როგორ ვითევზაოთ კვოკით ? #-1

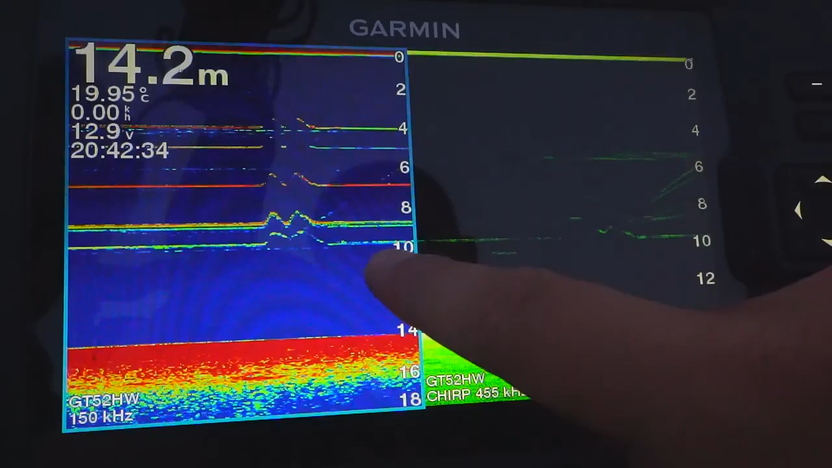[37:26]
On screen: depth 14.2 m, water 19.95°C
ნემსკავი, ეს არის კარაბინი, ესენერ კვანძები, ამებს ხედავს ხოლმე.
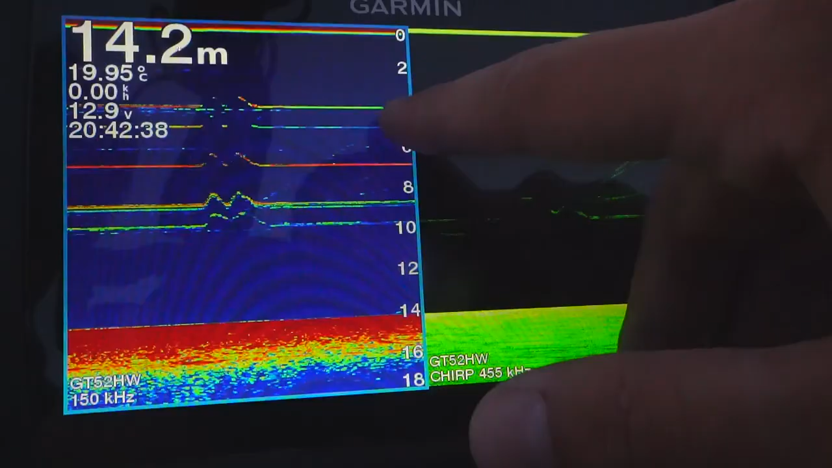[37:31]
On screen: depth 14.2 m, water 19.95°C
ეს მძნობელობას რო დაუწიო, ამებს ვეღარ დაინახავს. აი ფსკერზე ეს უკვე ლოქო არის. გოპის ჩარტმის გარეშეც გამოჩნდა, რო გავამოწყავე რატომღაც.
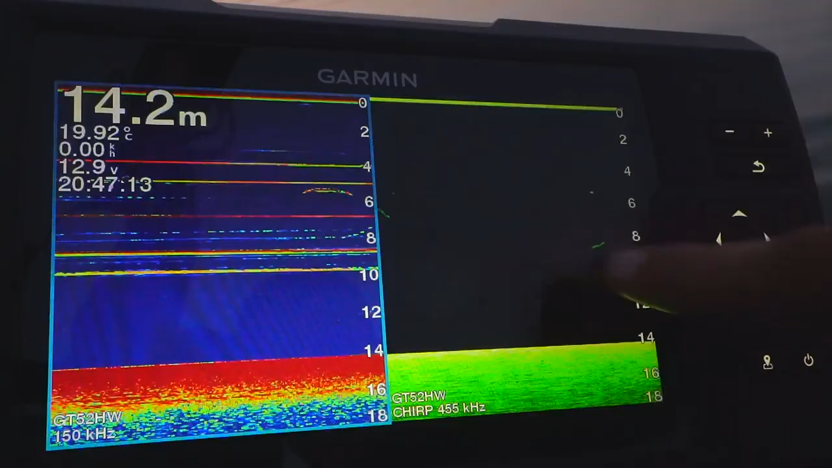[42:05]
On screen: depth 14.2 m, water 19.92°C
აი მაინც ზემოთ მოძრაობს. აი ესეც თევზია. ეს შეიძლება ახლა მაგალითად იყოს სხვა თევზი.
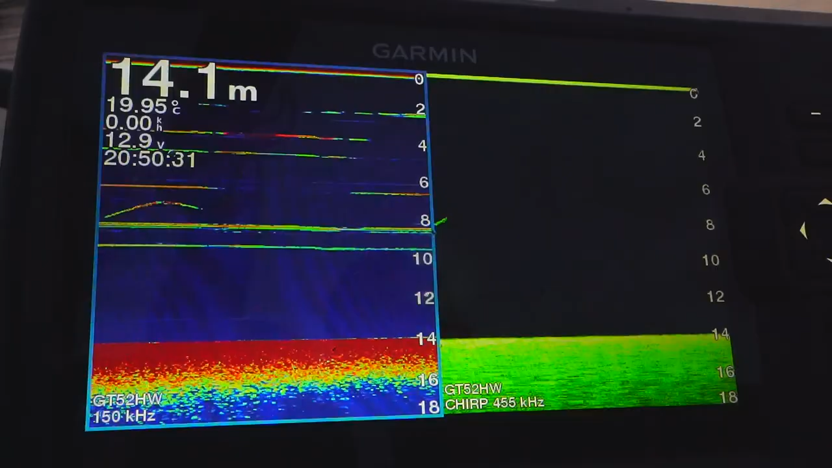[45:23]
On screen: depth 14.1 m, water 19.95°C
მოკლედ ახლა ცოტა ამოვწევ. ავაკანებ დაახლოებით 6 მეტრას. აი ეს კვანძებიც მაგიტომ აქვს, რომ აი ეს გაუკეთო ხოლმე.
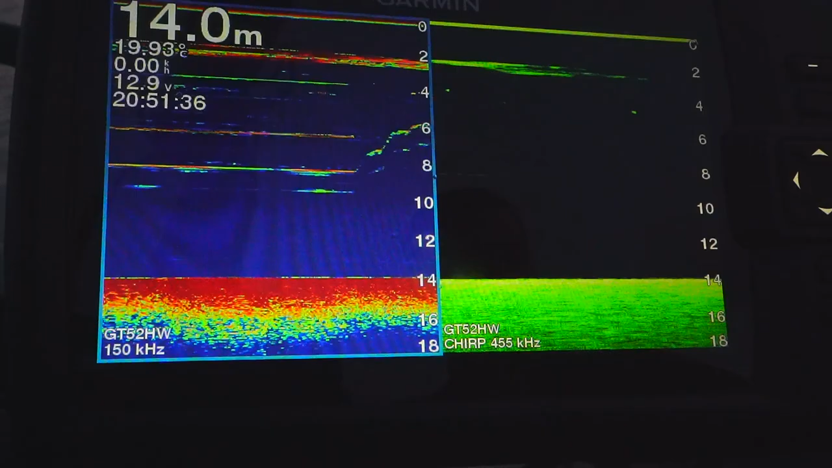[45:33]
On screen: depth 14.0 m
ანახე ეს. ამას დავიჭერ ხოლმე, ესე ჩაუშვებ.